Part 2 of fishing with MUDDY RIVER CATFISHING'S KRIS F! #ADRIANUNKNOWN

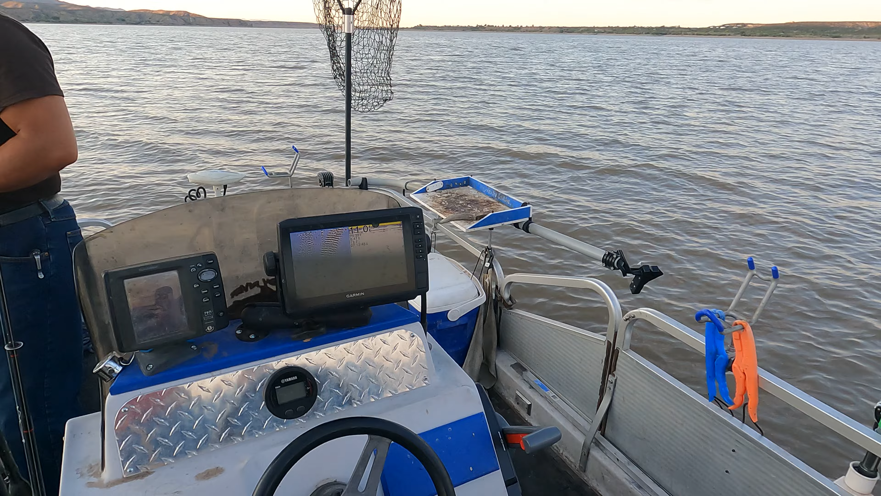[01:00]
so yeah guys from what i learned these little hump looking things on the screen those are fish themselves right the u's yes sir those are bends so would this big u be a
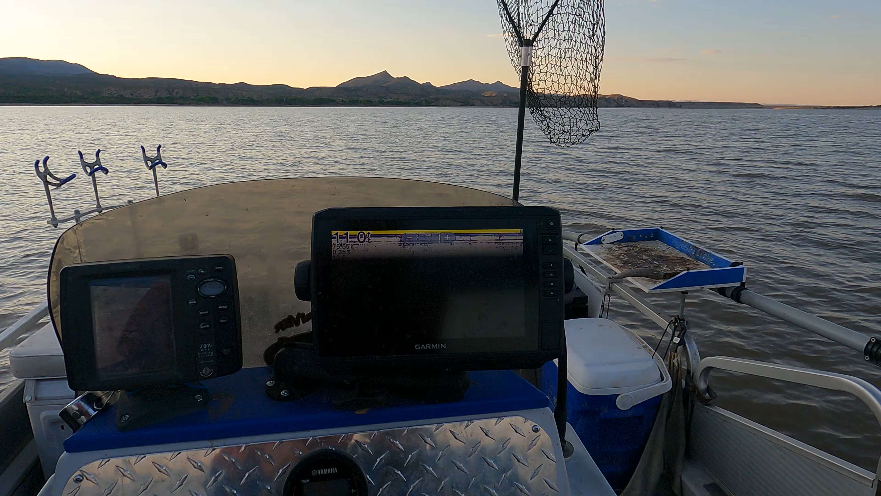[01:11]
big fish yeah the bigger the the bigger the mark the bigger the fish